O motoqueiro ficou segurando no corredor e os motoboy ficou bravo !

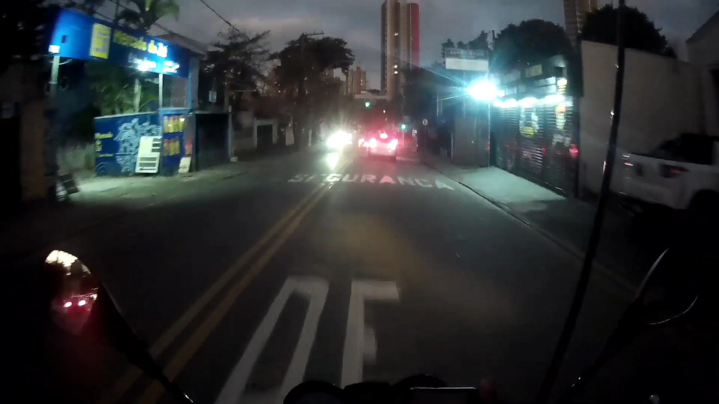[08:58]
Que é fogo, dá. Bora, é marcha, é marcha.
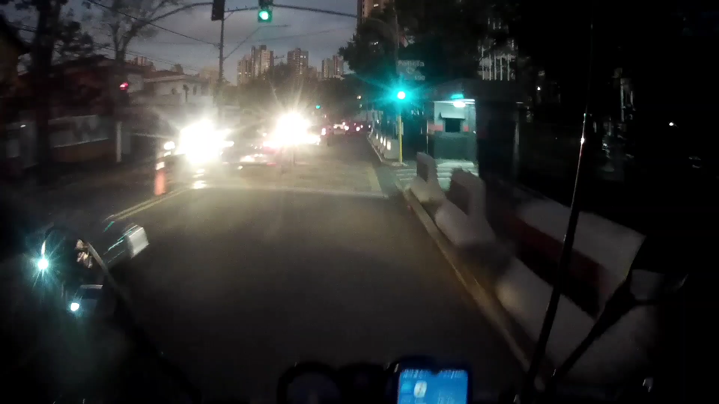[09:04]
Será que dá pra passar? Vamos ver se dá. Aê, filho. Agora não sei se eu venho aqui,
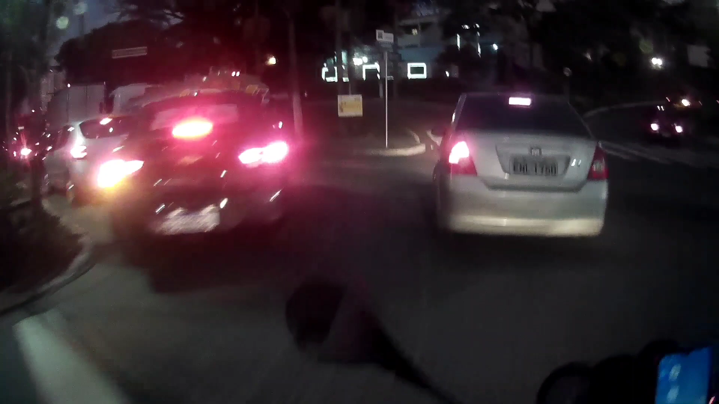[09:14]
dou aquela quebrada, aquele rasante aqui, ó. Tá ligado?
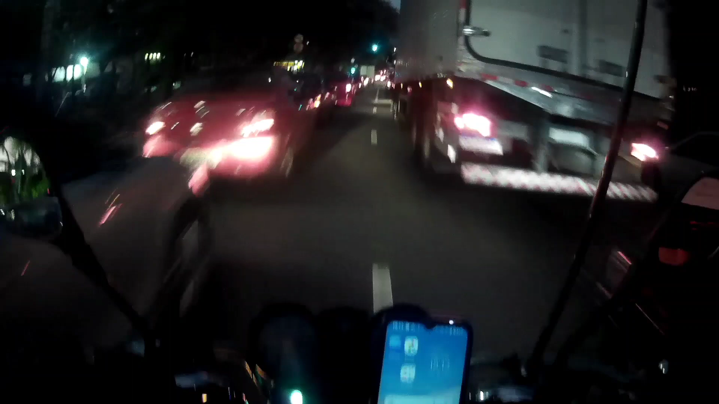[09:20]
Vem comigo. Ó, e o cara atrás aqui.
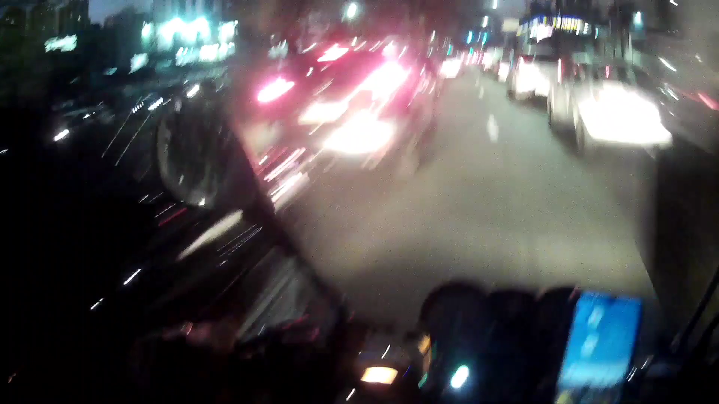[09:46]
Aí, quando eu quero correr, eu corro, rapaziada. Aí, ó. Corredor. Aí, o cara tá vindo atrás.
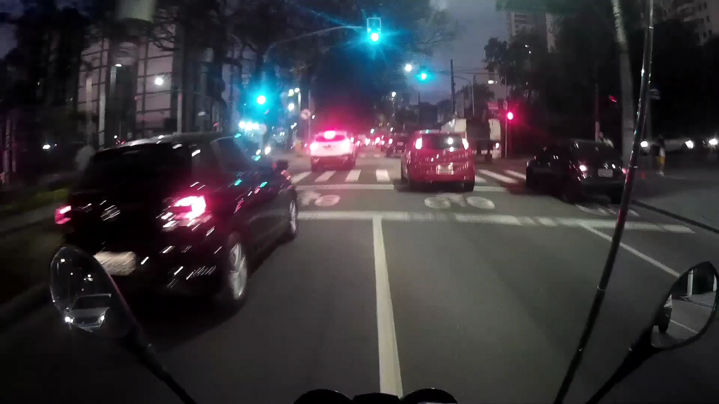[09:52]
Aqui tem um radarzinho. Então, bora. E os caras atrás estão meio doidos, velho.
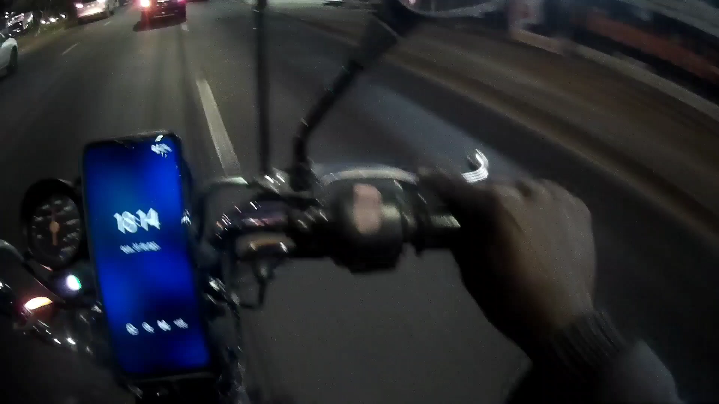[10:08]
Tá vendo, rapaziada? Olha. Quando eu quero correr, só quebradinha que o cara deu. Você viu? Aê! O cara virou rasgando atrás. O cara pensando o quê?
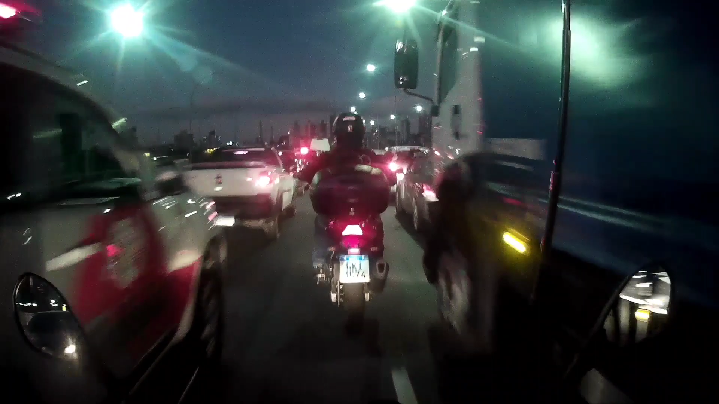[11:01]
Tá ligado? Não vai, filho. Ele não vai abrir. O cara buzinando aqui atrás de mim.